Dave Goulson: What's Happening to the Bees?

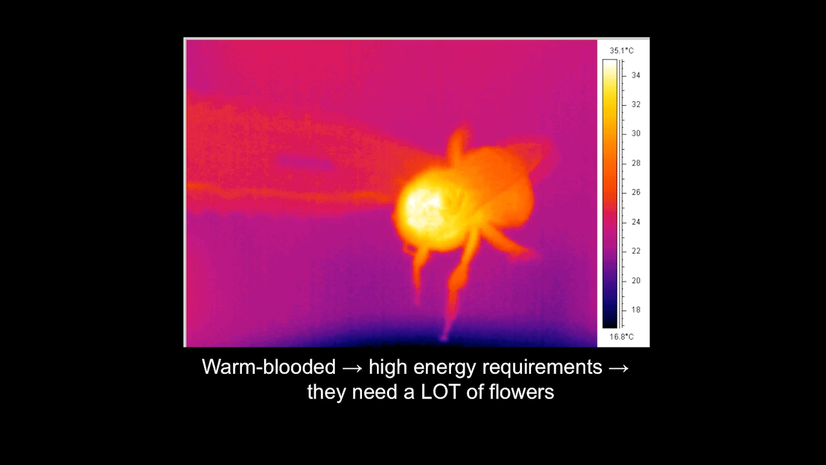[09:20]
On screen: scale top 35.1°C, scale bottom 16.8°C
And so imagine she's really angry and buzzing away. And you can see the thorax, the bit where the flight muscles are, sort of glowing white hot.